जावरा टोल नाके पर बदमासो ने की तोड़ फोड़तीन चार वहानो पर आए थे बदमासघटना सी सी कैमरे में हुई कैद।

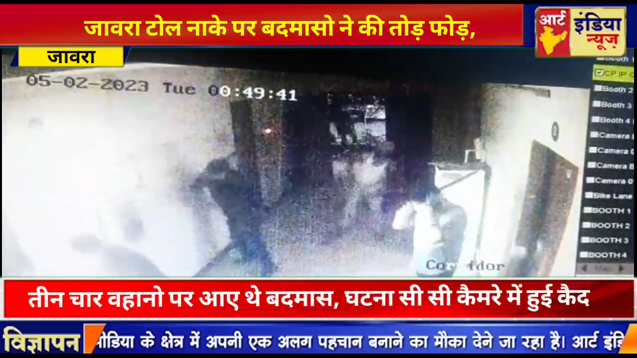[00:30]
तत्व द्वारा फार्चुनर कार में आकर टोल कार्याले एवं टोल पुतों पर तोड़ फोड़ की गई बदमास यहीं नहीं रुके उन्होंने टोल पर इस्थित वहनों
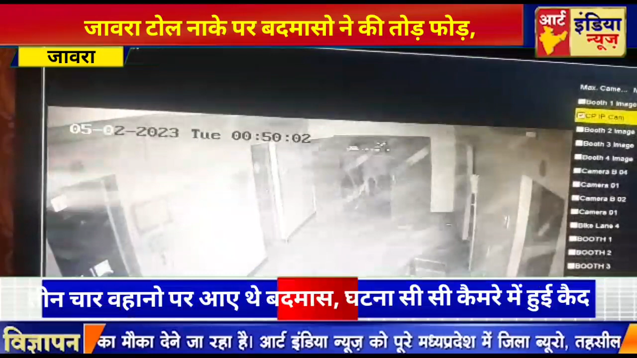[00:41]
को पुरी तरा छटी ग्रस्त कर दिया टोल परबंदक ने घटना की लिखित शिकायत की है टोल परबंदक का कहना है कि CCTV फुटेज
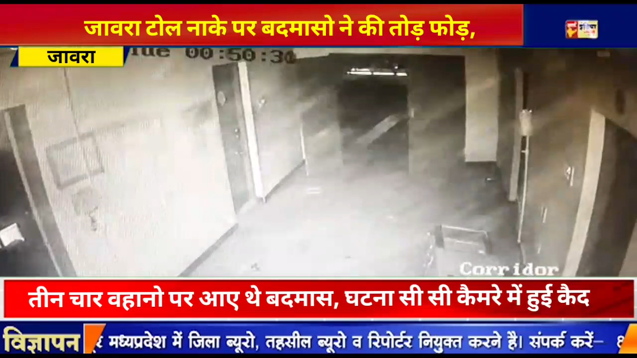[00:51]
में साब दिखाई दे रहा है कि किस तरह से ये आसामाजिक तत्व टोल पर तोड़ फोड़ कर रहे तो वहीं CCTV फुटेज सोशल